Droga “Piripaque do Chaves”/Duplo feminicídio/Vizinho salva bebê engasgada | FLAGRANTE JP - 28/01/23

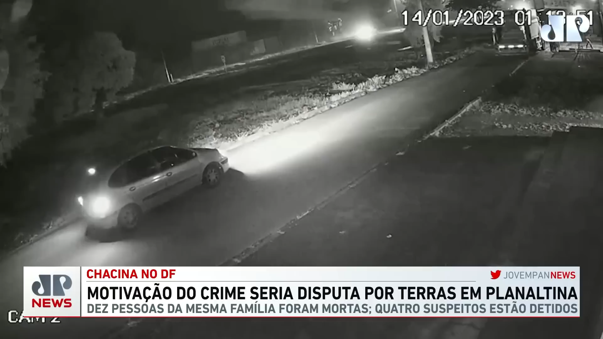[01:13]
Repare bem nessa imagem. A câmera de segurança mostra o carro usado pelos criminosos, já deixando o cativeiro, junto com o siena que foi encontrado carbonizado. Para a polícia, as vítimas estavam dentro dos veículos. Horas depois, o pior iria acontecer. Todos seriam assassinados.